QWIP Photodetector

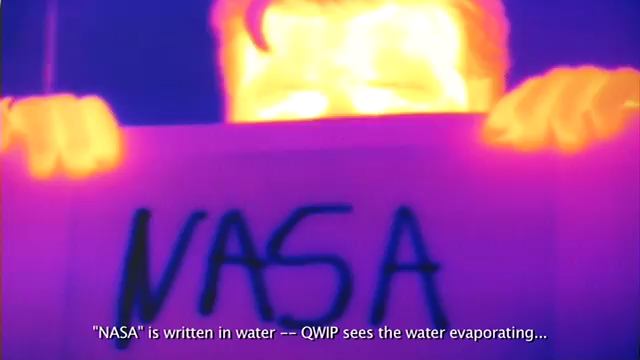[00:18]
All objects emit infrared radiation and the characteristics of the infrared
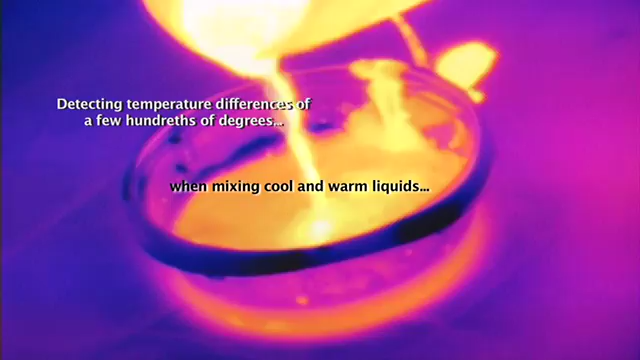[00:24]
radiation are primarily dependent on the temperature of the object.